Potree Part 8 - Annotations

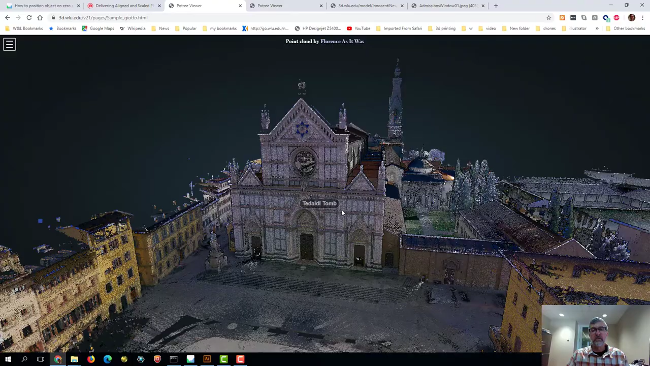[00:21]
So in our test page that we created in the last bit, there's one annotation and if we zoom into the church itself you can see that
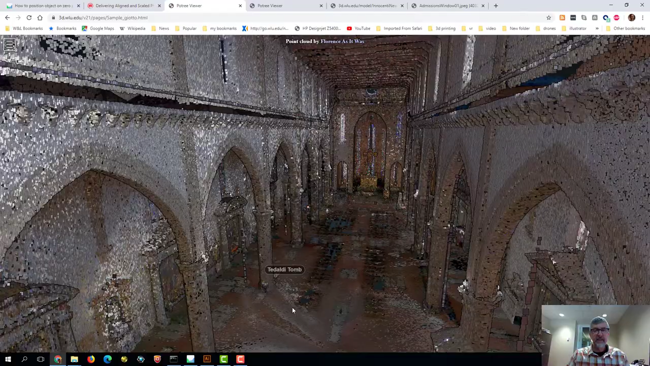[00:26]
annotation is always facing us and we rotate it around.
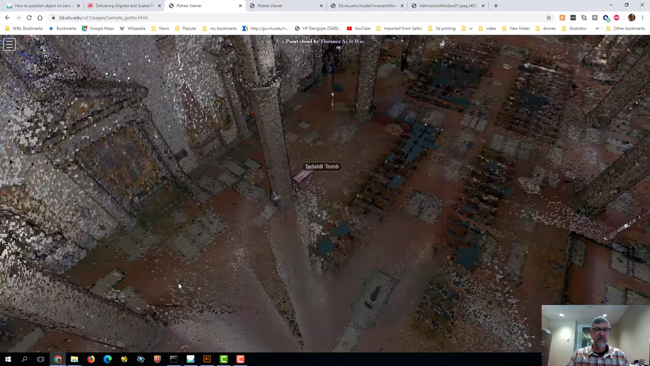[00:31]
You can always see it and then the other thing that it does is has a little pop-up that has some information and we can click on it and it will take us to a prescribed view.